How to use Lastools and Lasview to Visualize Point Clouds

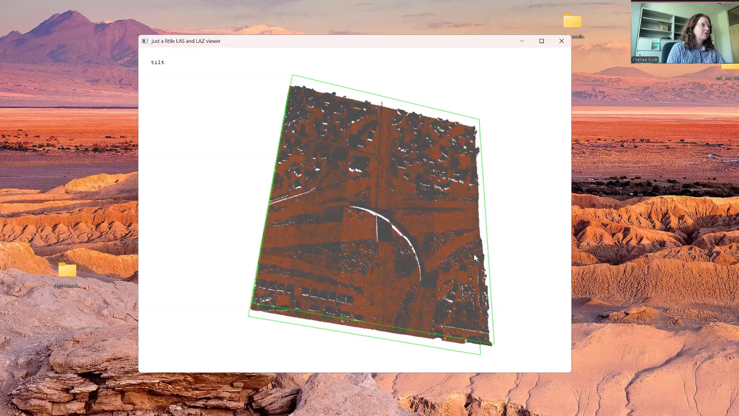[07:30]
And here we can see that there are these three different classifications are very likely to be ground, unclassified, and noise.
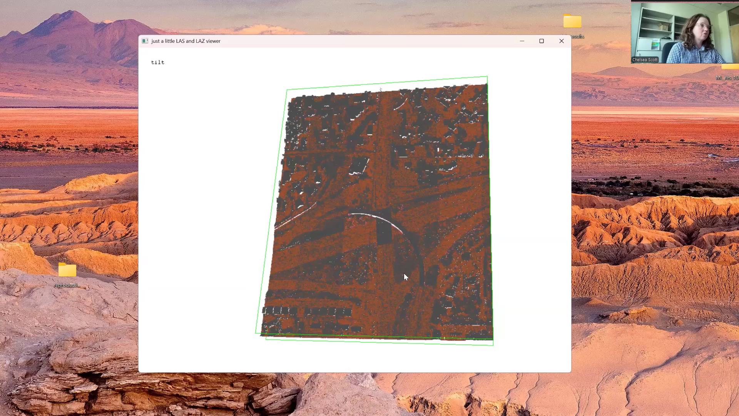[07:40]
You can color by elevation. So here we see the red to yellow showing the elevation.
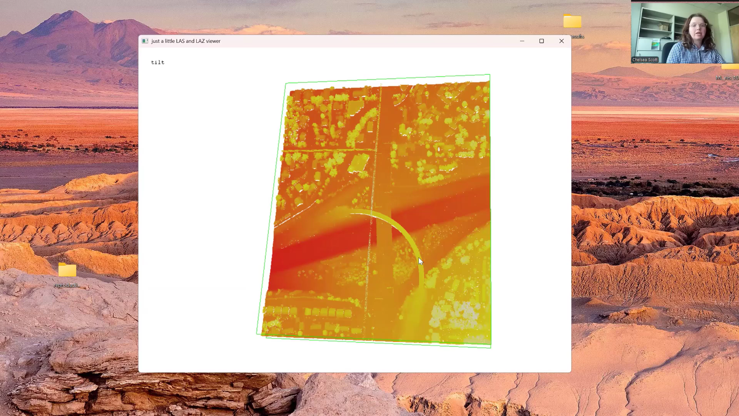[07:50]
And this road here is the higher elevation terms or locations along with the electrical line. You can color by intensity.
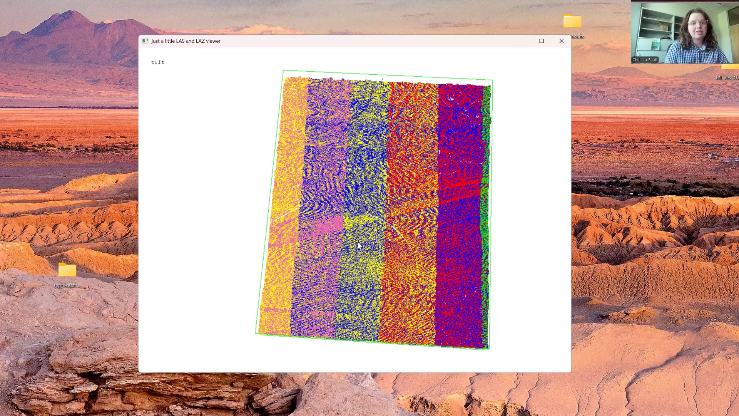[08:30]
We also have options to render only different aspects of the data.
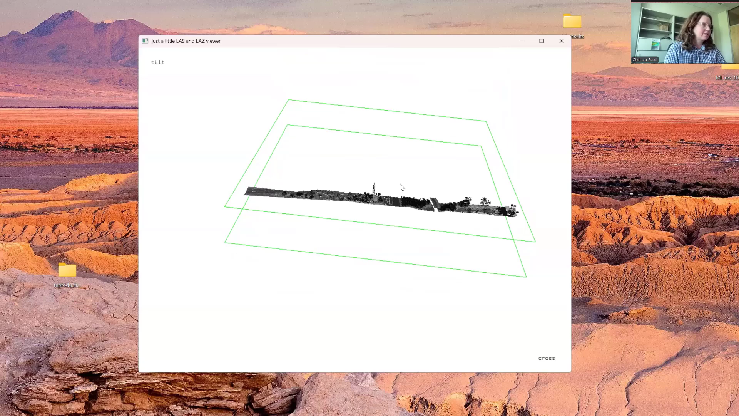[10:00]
And this does let us see that particular location better. For example, we can see the elevated road as well as the vegetation.
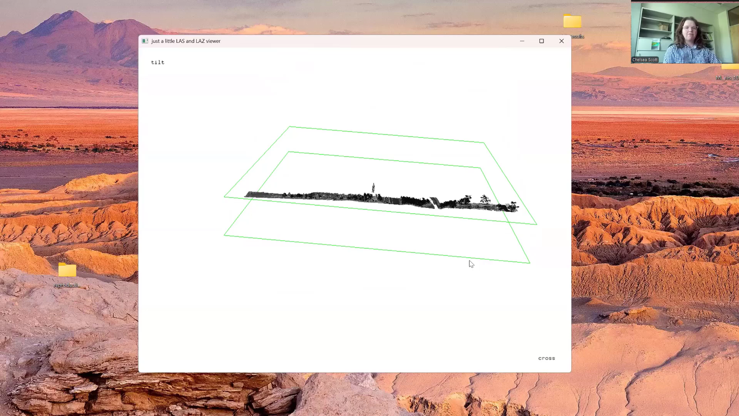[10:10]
And then to exit this cross section view, you want to do shift X.
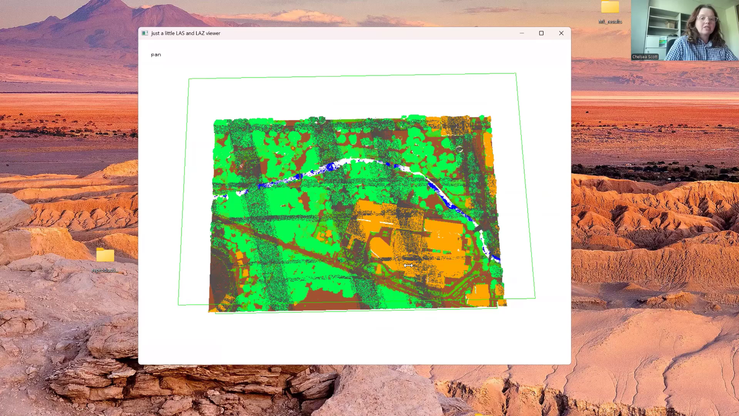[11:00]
And then we have these thinner east-west oriented stripes. So we can use the last view to get a little bit of a better sense of what these stripes represent. And perhaps what sort of issues they might cause in any analysis with this data set.
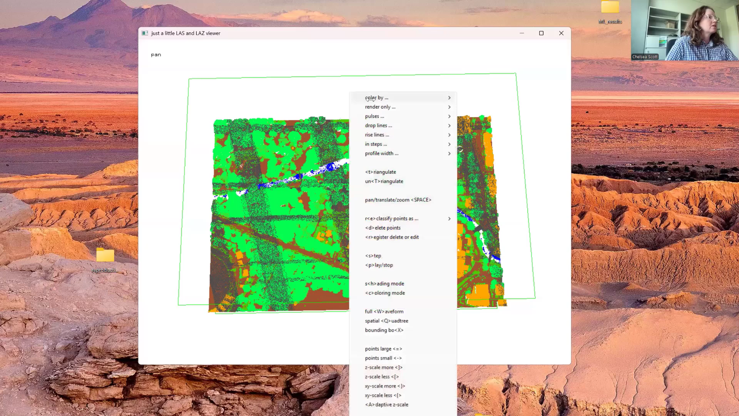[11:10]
So let's color by elevation. So when we color by elevation, I still see this area. Again, with these buildings and vegetation. But fortunately, those quite prominent stripe issues look to be less prominent. So that's good news.
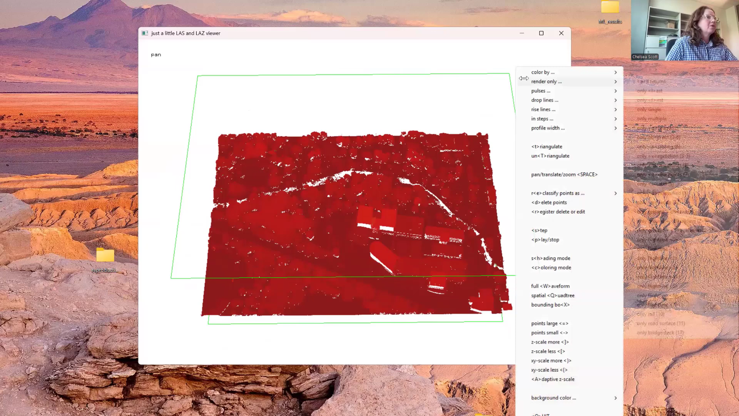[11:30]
We now decide to color by intensity, which lets us still very nicely see the area. And let's render different classifications.
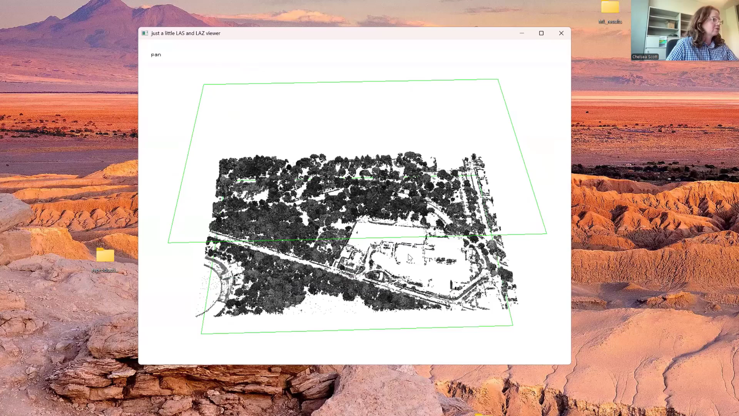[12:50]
Now we have looks like largely trees. So it was probably some vegetation located around different buildings and roads. Render only buildings.
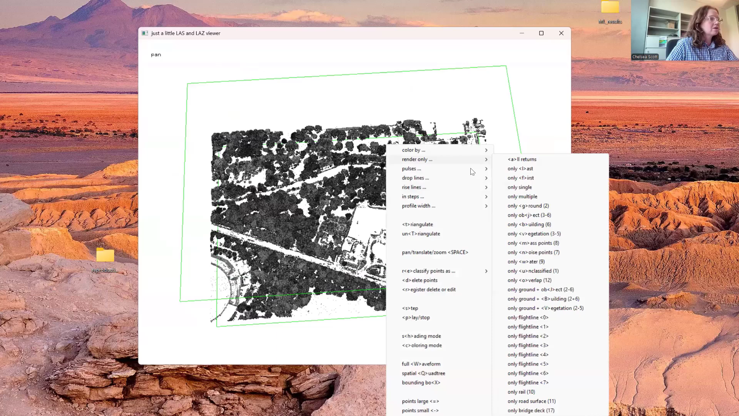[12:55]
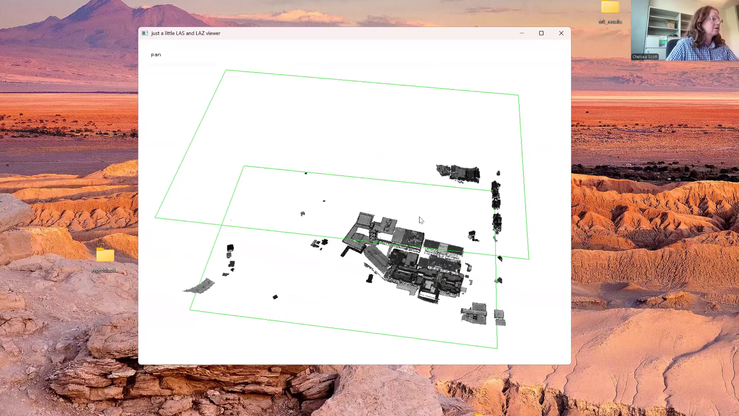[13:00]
Now we do very nicely see a set of points that are classified as buildings. Render only noise.